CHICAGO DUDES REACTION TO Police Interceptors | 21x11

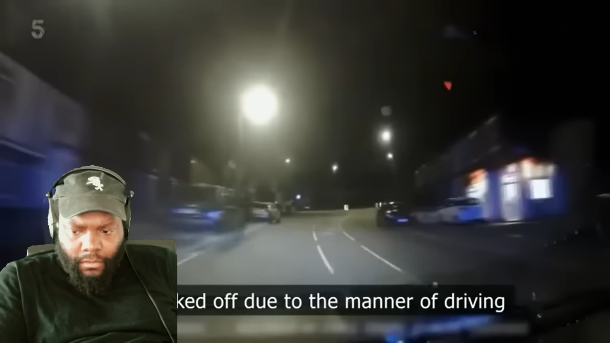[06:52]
After hurtling into a sharp bend, the Clio landed on its roof. They're all walking wounded. Stand over there now!
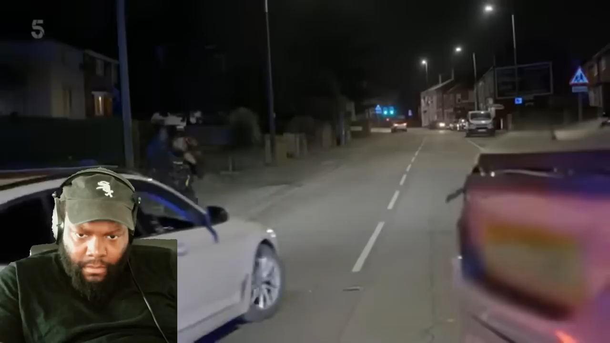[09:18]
Fortunately, Interceptors Hobbsy and Nathan have finally arrived to help sniff him out. Driver's ran. Driver's the only one that's still outstanding.
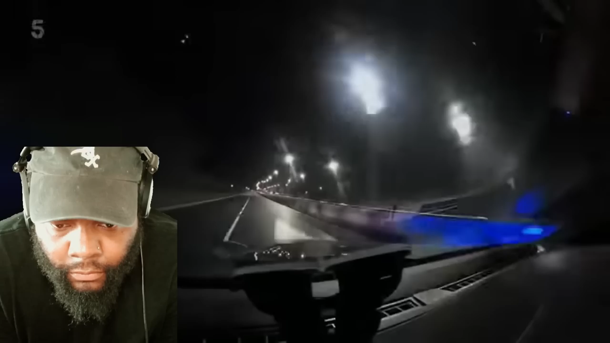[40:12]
Yeah. In the Skoda VRS, packing 242 brake horsepower, are James Macca McClintock and Gav Hall.